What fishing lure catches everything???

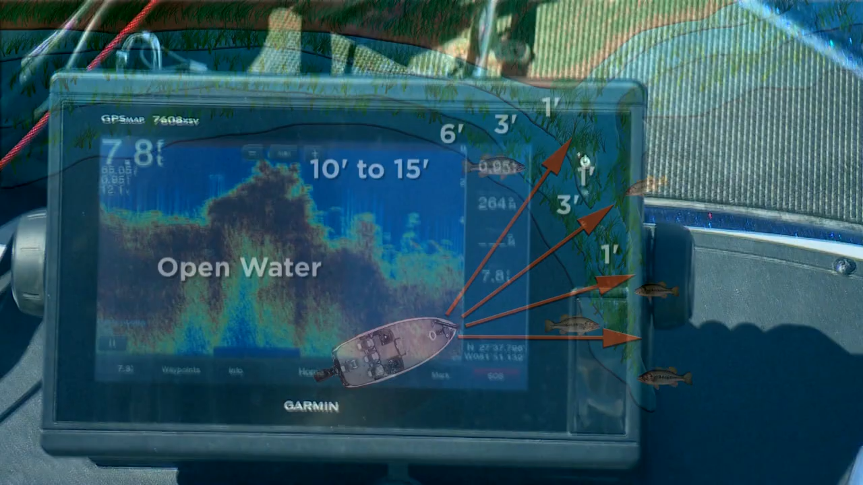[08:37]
And then as it comes out It just drops straight down
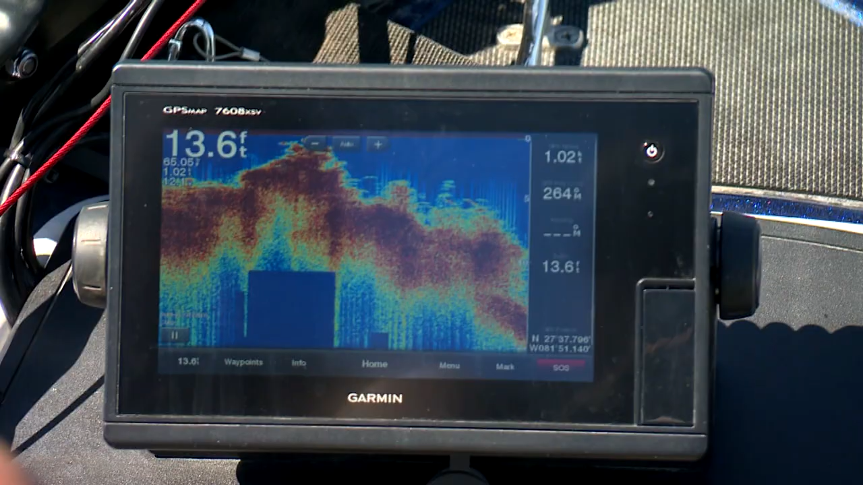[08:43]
On screen: depth 13.6 ft
As I come off into that deeper water I'm just letting the jig fall Went from 3 right on into 15 And that's the kind of banks they're landing Staying on I'm
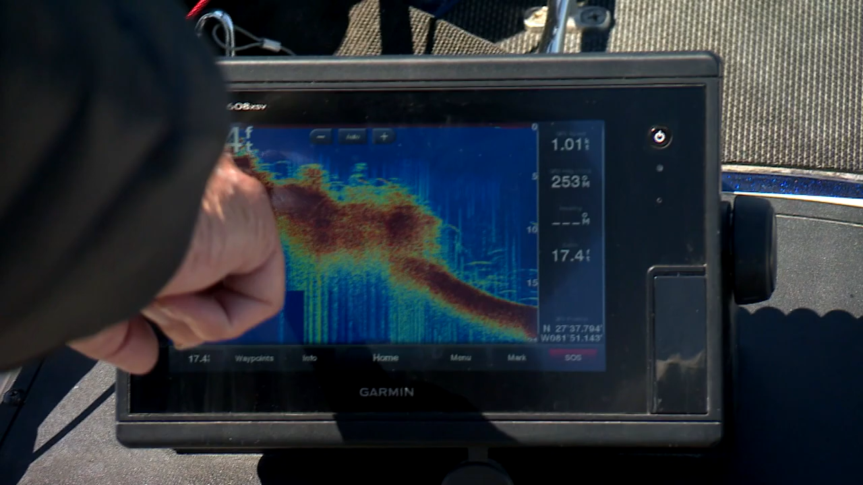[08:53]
swimming it right out to here And when I get it right here I just let it fall There's your vegetation There's a drop right there
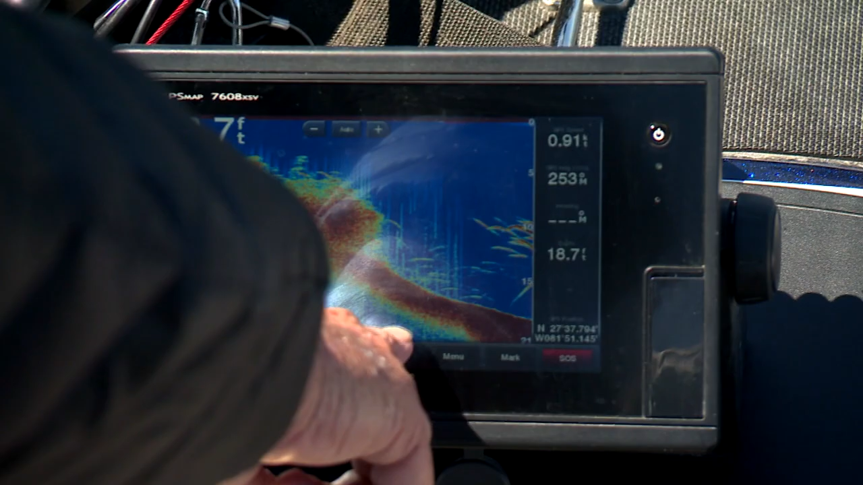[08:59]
Hey, speaking of graphs My good friend Jason Christie Pro angler and spokesman For Garmin Electronics Was asked this question
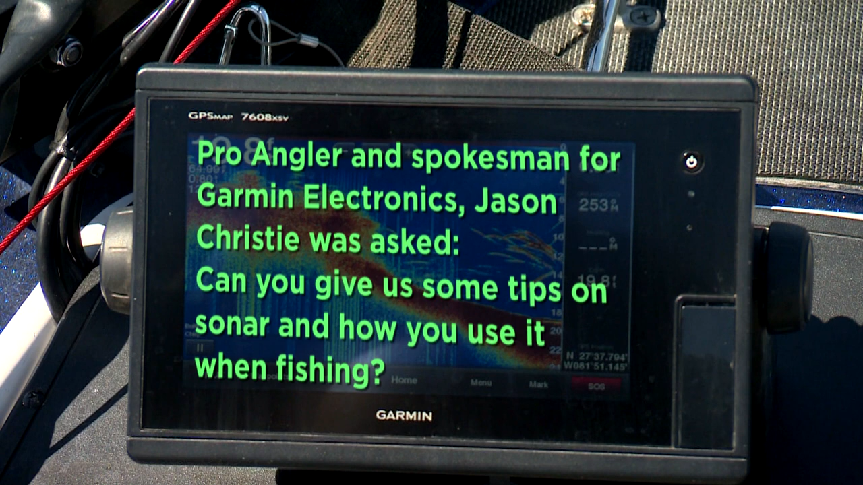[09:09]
And here's what he had to say When I'm in search mode It doesn't matter if it's bass or crappie I have two screens Traditional chert Clear view Side
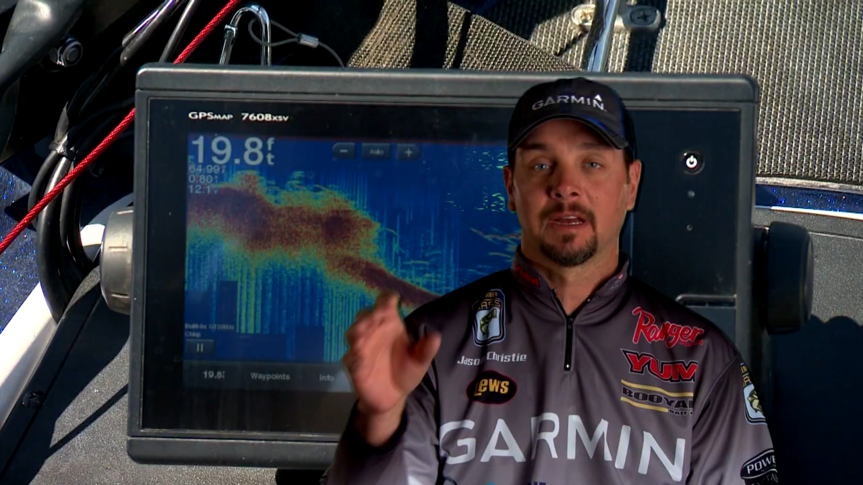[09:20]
On screen: depth 19.8 ft
view This lets me cover a lot of water quickly Once I find the fish I go to the front I can use panoptics
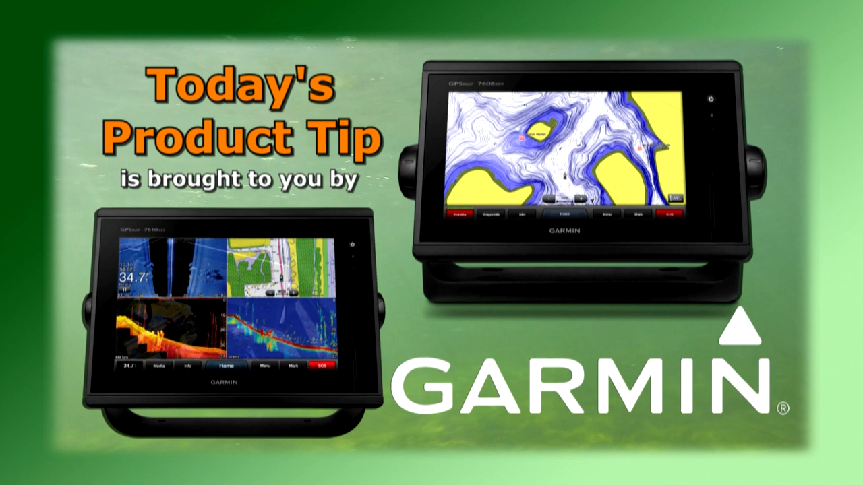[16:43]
Combos With advanced sonar technology like CHIRP and exclusive panoptics all-seeing sonar, you'll spend less time finding your fish.